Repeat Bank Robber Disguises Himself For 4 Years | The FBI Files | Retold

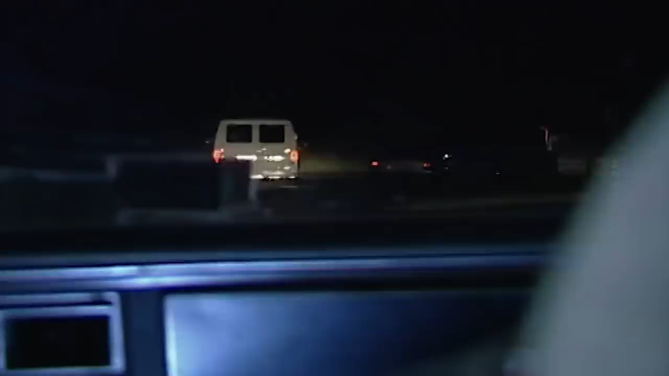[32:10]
The investigators had no way of knowing how many persons were in the van, or if they had any weapons.